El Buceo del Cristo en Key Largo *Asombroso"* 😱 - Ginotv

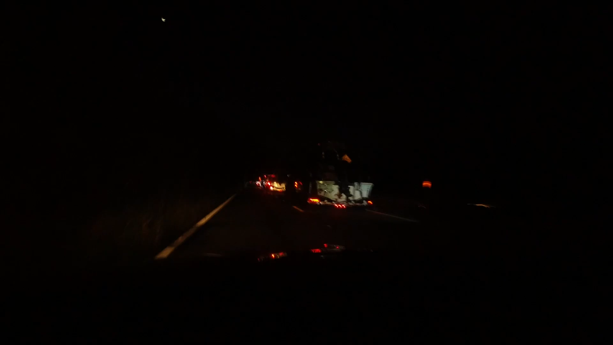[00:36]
Miren, quiero que vean la cola de los botes para entrar a Black Point,
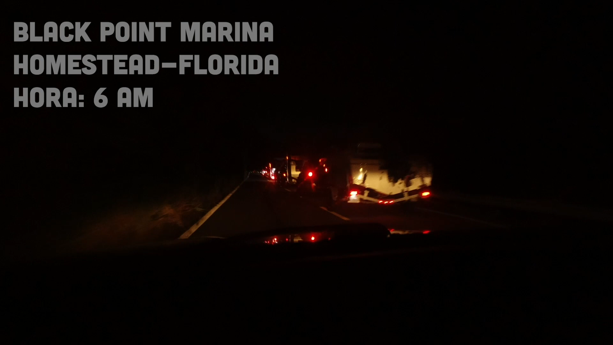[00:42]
el sitio donde vamos a estar saliendo.
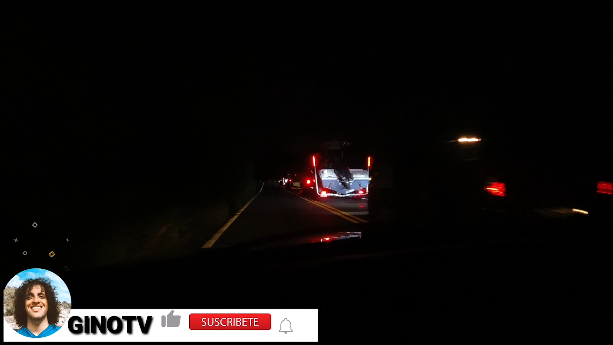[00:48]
Miren la cantidad de barcos que hay. Nunca había visto esto, tantos barcos para entrar.